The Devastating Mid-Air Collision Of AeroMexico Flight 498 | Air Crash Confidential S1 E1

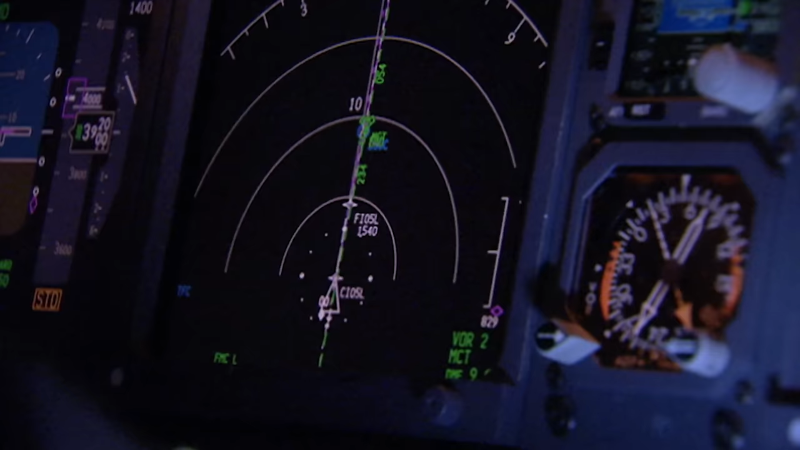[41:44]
nobody has ever resolved what happens when there is a conflict between TCAS and a controller.